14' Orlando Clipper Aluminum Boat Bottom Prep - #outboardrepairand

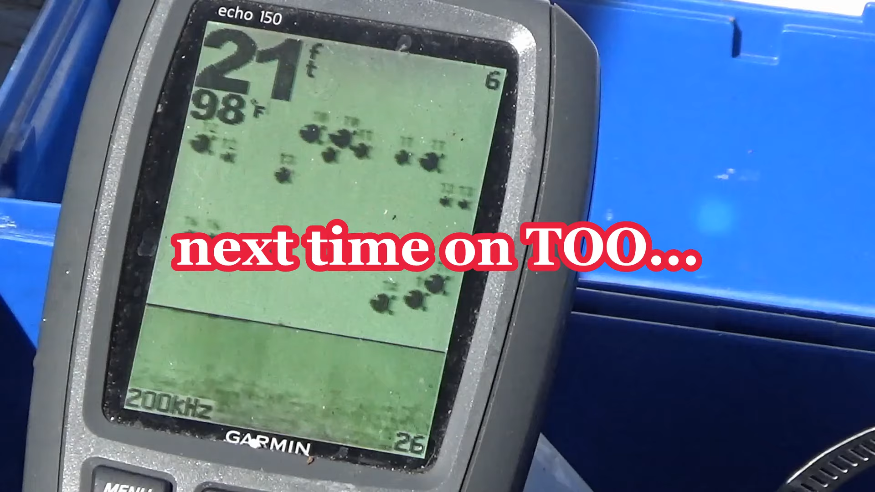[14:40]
On screen: depth 21 ft, water 98°F
Man I'm not kidding look at the amount of fish that's on that thing and that one freaking nibble.